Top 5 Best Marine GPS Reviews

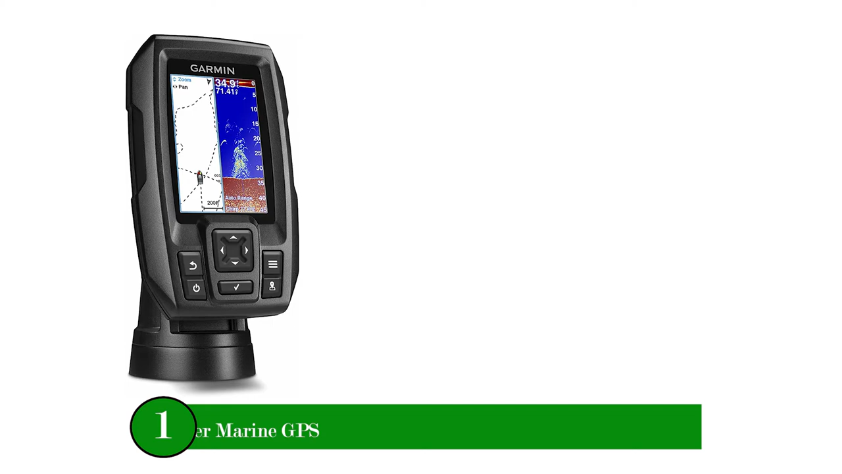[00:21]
Offering a high-sensitivity GPS system and sharp sonar technology at an accessible price,
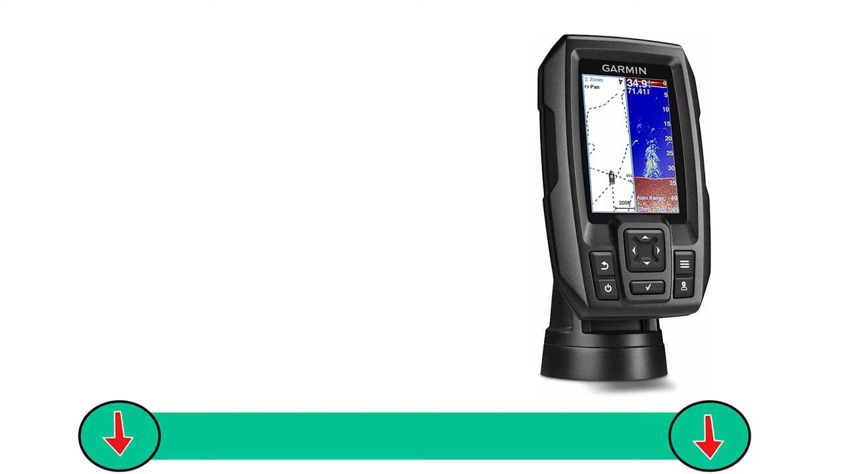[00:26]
Garmin Stryker 4 Marine GPS is the best fishing boat GPS for the money.
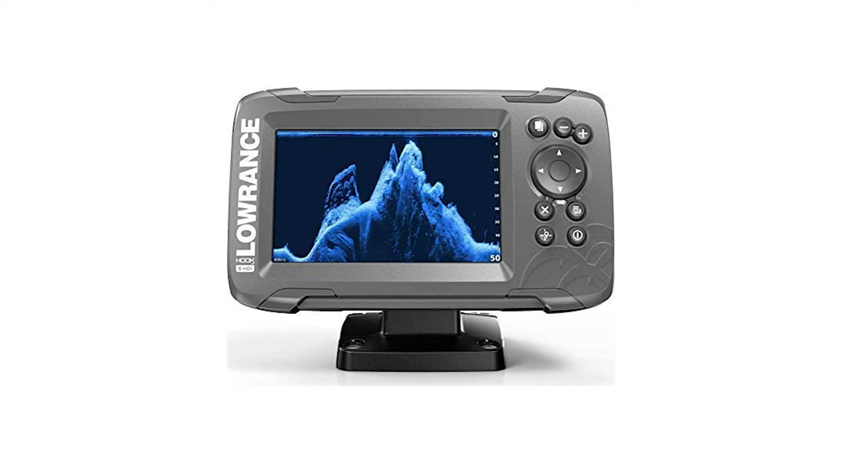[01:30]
and chart pliers to install on a fishing boat, a high-sensitivity internal GPS receiver,
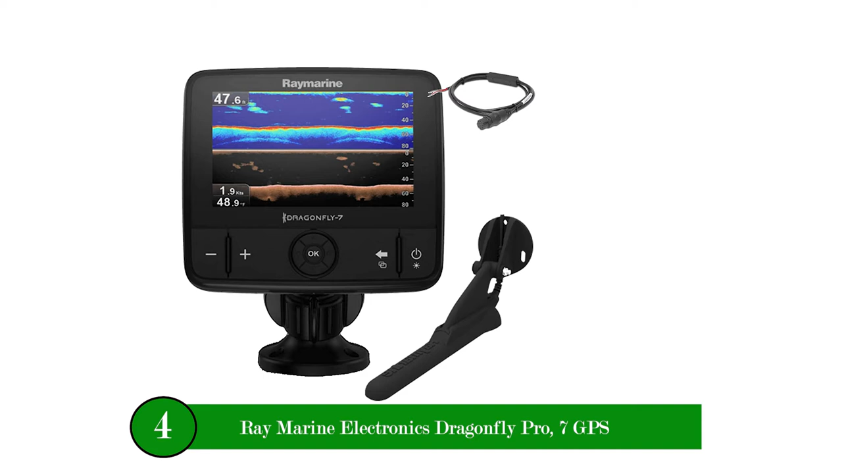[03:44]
Raymarine is known for state-of-the-art electronics and Axiom 7 DV is no exception. A simple, uncluttered display and many personalization options for your navigating needs are just some of the sought-after features of this unit.
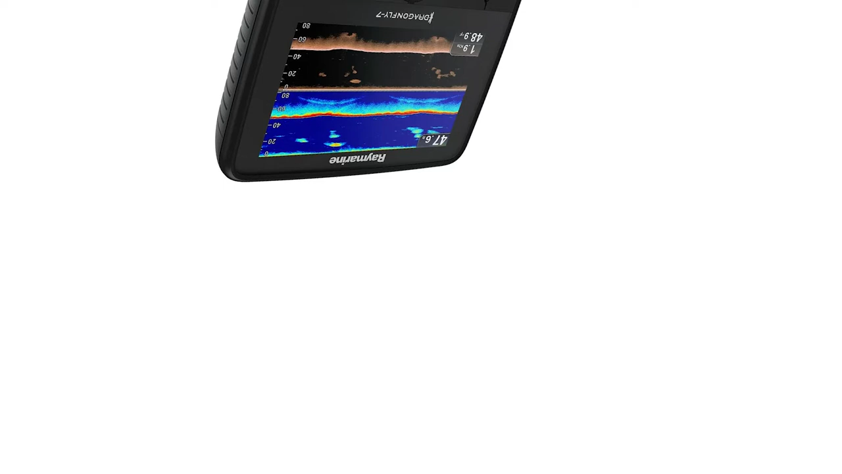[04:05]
With a 7-inch durable all-glass display the Axiom will stand up to everyday use.
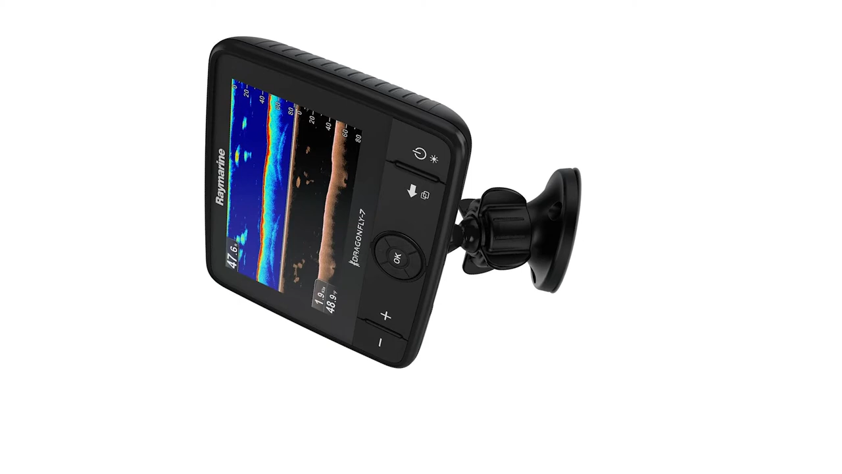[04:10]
A seamless design, the Axiom has a slide-to-power button, complementing the all-glass display.
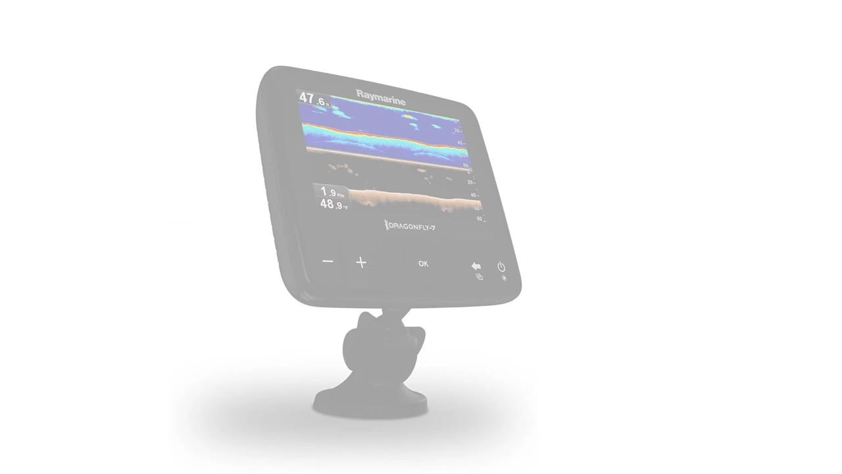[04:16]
A fully networkable unit offering a full range of Raymarine accessories,
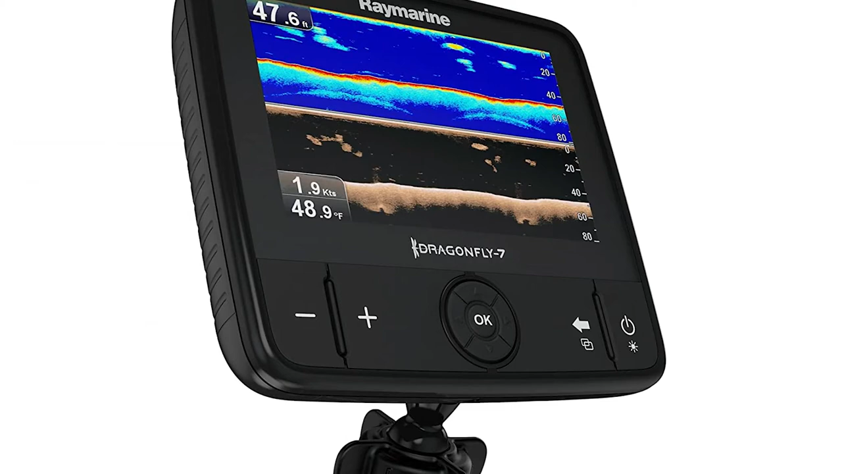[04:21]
On screen: depth 47.6 ft, water 48.9°F, speed 1.9 kn
the Axiom is compatible with all HD and SHD radars including the quantum,
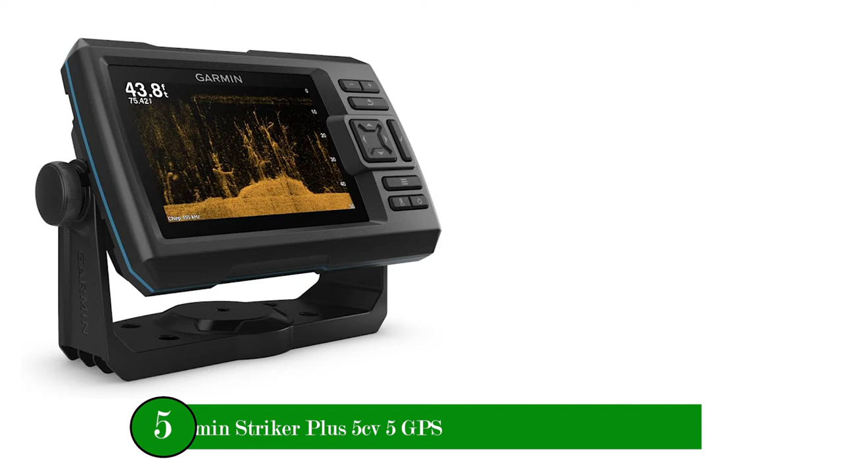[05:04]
The Striker Plus 5C V fish finder with a bright 5 display and built-in GPS features Garmin Chirp traditional sonar, Garmin Chirp clear button scanning sonar and quick draw contours map drawing software, which stores up to 2 million acres of content with one contours. The built-in GPS lets you mark and navigate to waypoints and shows your boat's speed.The built-in,